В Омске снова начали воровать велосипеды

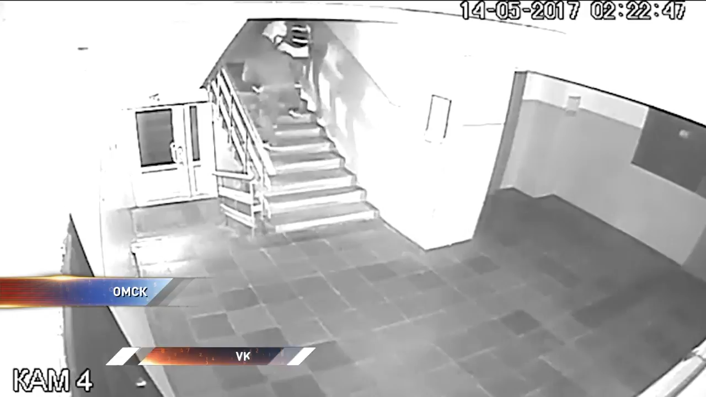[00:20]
Чуть позже они выносят два велосипеда. Их хозяева оставили свои транспортные средства в подъезде. Сейчас злоумышленников ищут полицейские.